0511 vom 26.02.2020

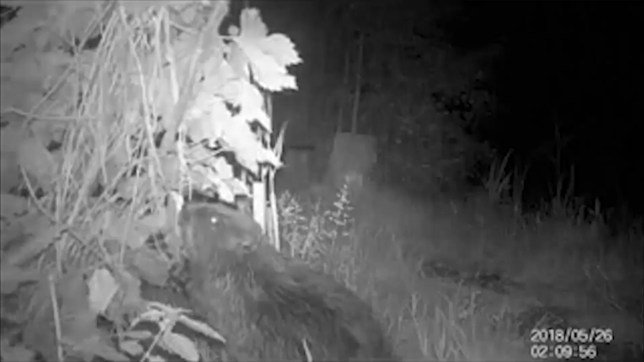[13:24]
Leider hat sich uns kein Biber gezeigt, aber Heinz Büker hat schöne Aufnahmen mit seiner Wildkamera gemacht.